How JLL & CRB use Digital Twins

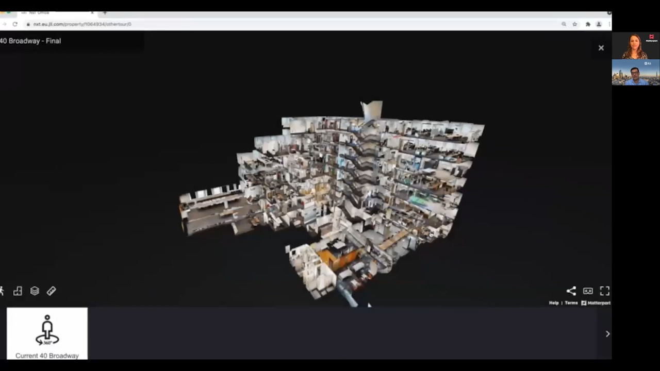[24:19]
As you can see, the idea was to,
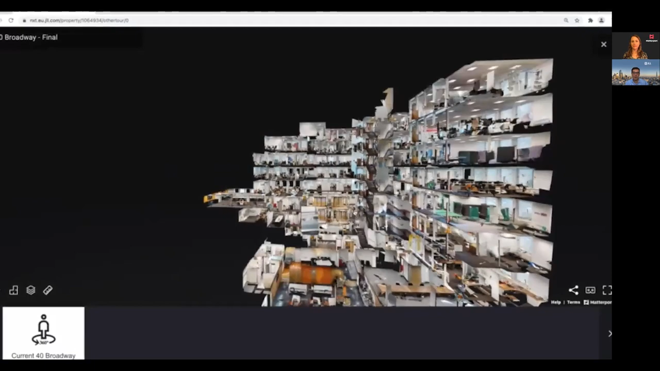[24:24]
to show the whole wealth of the building, especially if we're dealing with these, with this particular asset,
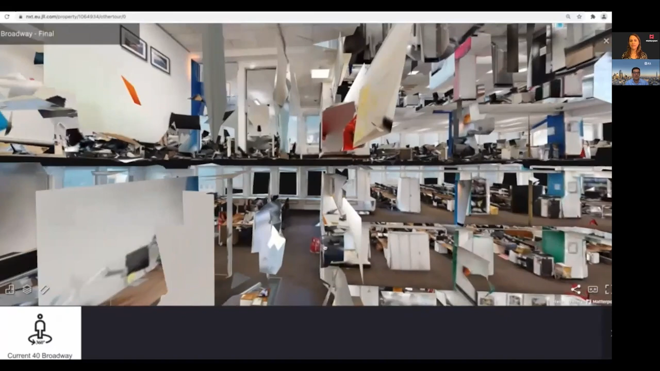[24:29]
but also being able to actually identify every one of the areas as well.
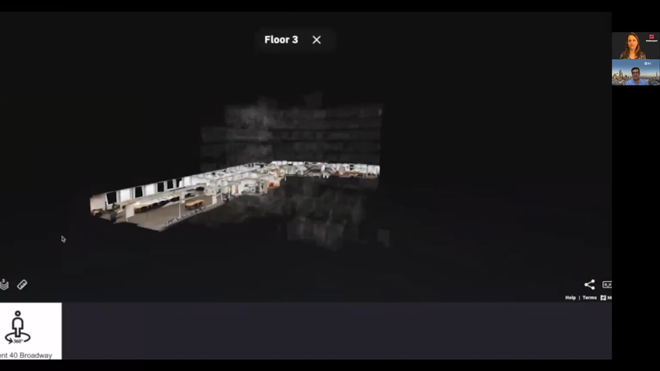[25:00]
And it was critical to actually being able to understand the size and understand, you know, share that with our clients as well.
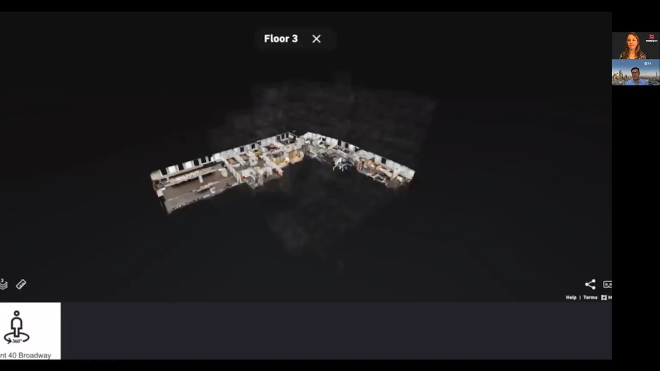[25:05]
And this is why it's so important to use Matterport with NXC office.
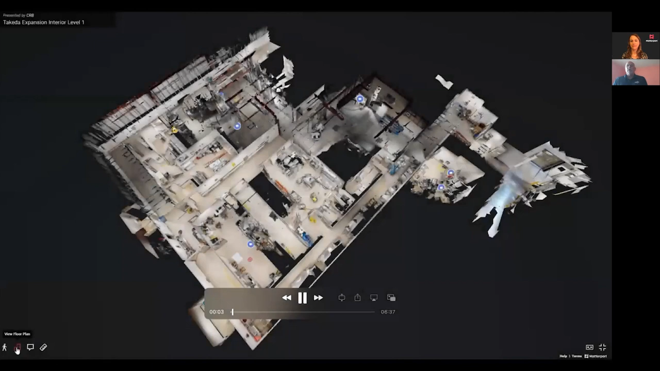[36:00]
of a couple of new tools that are in beta right now. Uh, one of them is the notes function. And, uh, what this allows you to do is basically attach data, uh, to the Matterport tour.
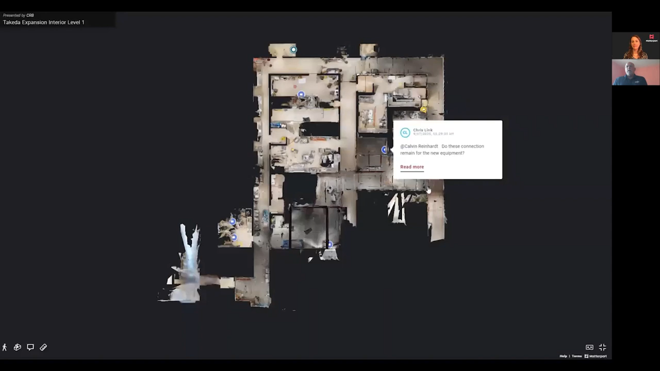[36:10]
But you can also then identify or tag somebody, uh, to be able to ask a question or to gain information.
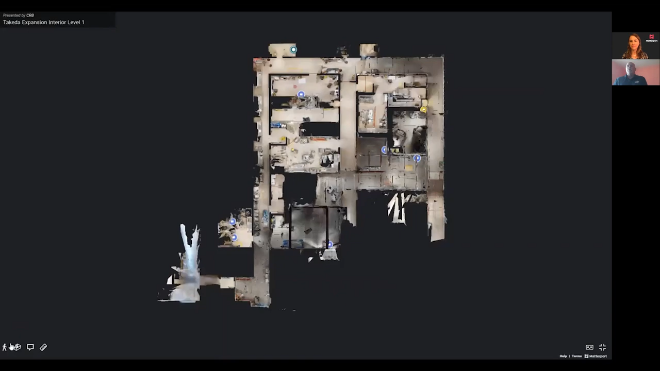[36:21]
Um, and what that does is it allows us to very easily ask some questions that are tied to the, the, the digital asset.
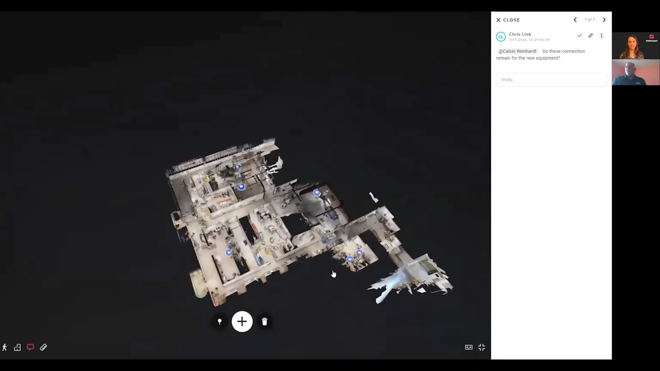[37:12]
Um, so, uh, it's very easy for us to interact from different disjointed design teams or to get valuable information and feedback from operations and facility staff who have carnal knowledge of these existing facilities.
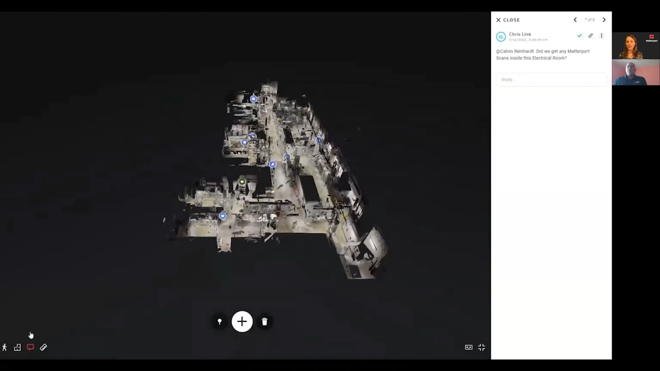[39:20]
So, yeah, the, the great thing is, is obviously Matterport in general has been a great tool for us to, to be able to engage the owner,
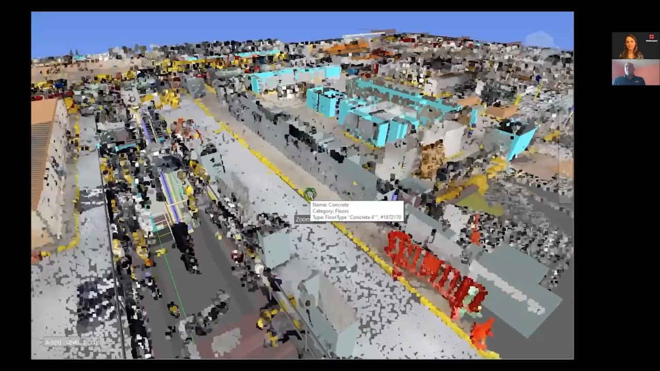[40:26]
The cut sheet is already there for them to download, to be able to,
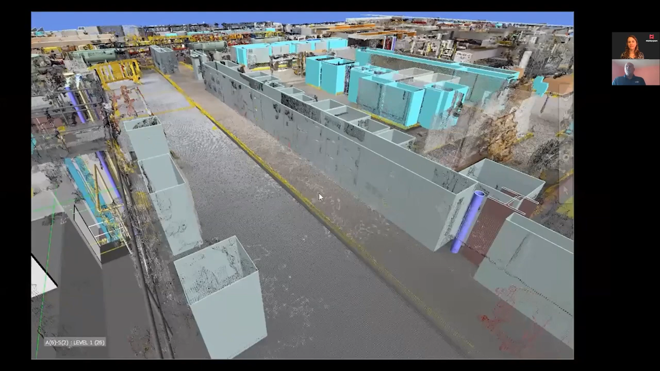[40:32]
to tell us whether or not immediately, whether we're headed the right direction with that design decision.
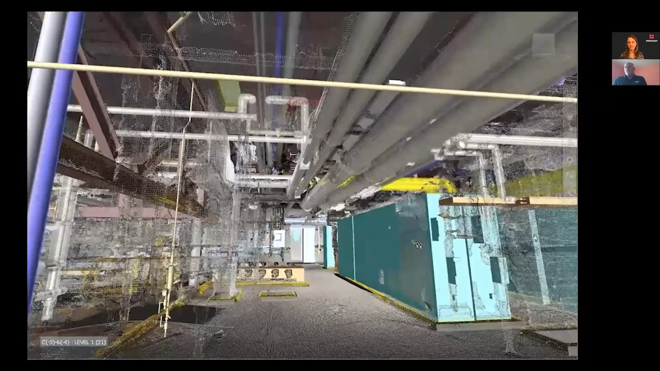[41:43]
So that's a easy ROI, right? That's, that's super easy to, to justify. But then not only that, but a lot of times, um, the decision-making process,
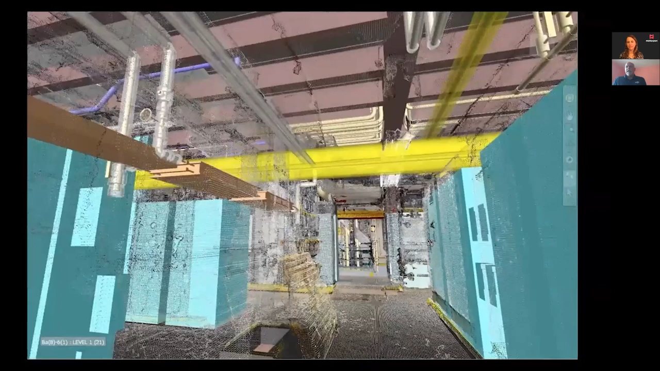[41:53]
trying to get an owner to understand the questions that we're asking, um, is sometimes the harder part. So with, uh, in this case, the Matterport tour, or,
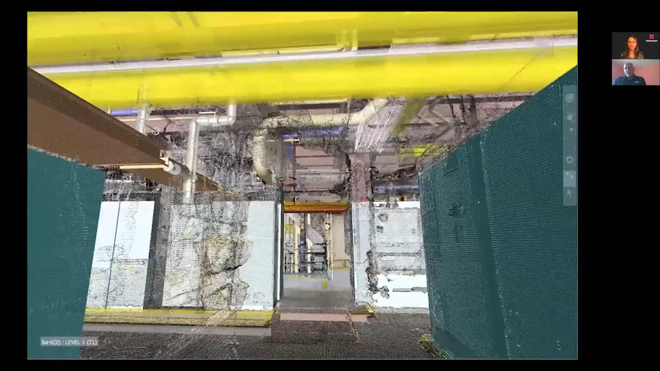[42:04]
uh, like you're seeing here, a Mavisworks, uh,
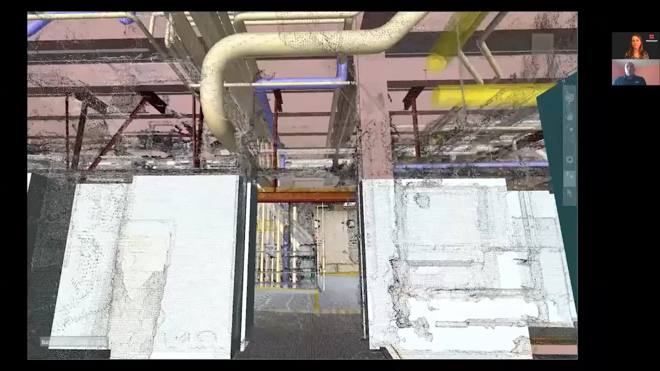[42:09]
model of the current model with the point cloud laid over the top from Matterport, um,
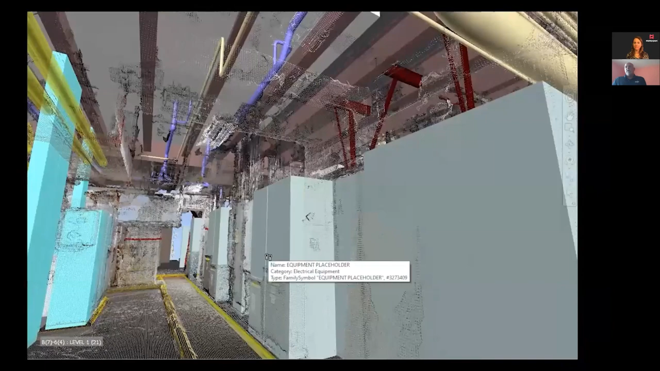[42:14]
allows us to very easily, um, point them to the right, uh, to the,